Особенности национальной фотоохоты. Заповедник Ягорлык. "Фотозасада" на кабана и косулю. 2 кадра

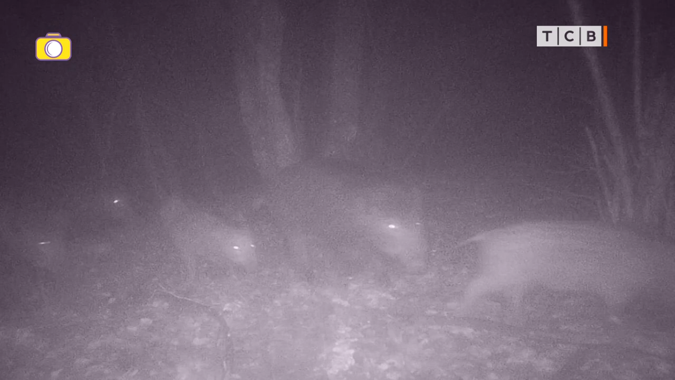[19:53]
а вот так выглядит тайная жизнь диких животных игр лыке их много на камеру фотоловушки попалась лиса целая семья диких кабанов и
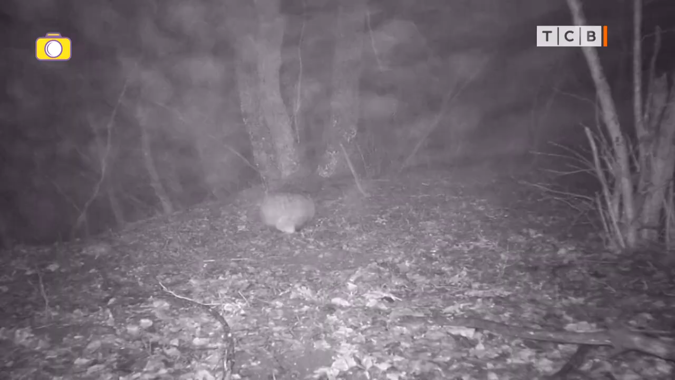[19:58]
барсук кстати большой вопрос почему он до сих пор не спит